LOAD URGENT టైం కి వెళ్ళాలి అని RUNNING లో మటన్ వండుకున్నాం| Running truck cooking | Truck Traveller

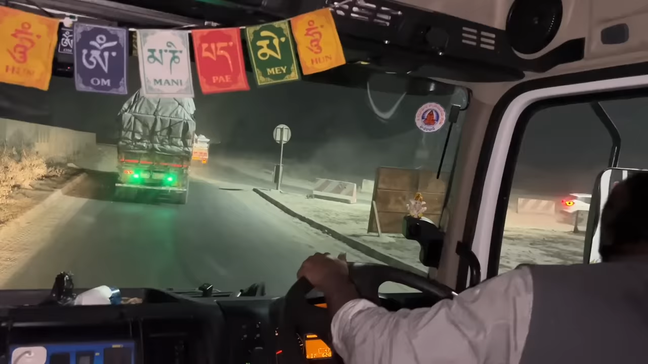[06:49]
మన అట్లా పోవాలి కానీ అట్లా వాల్సిన బండ్లు గిట్ల వచ్చి ఇక్కడ కట్ అవుతలేవు దాన్ని ఎక్కుతున్నాయి అన్ని ఇంకే ముందుగా తీసుకుంటున్నాడు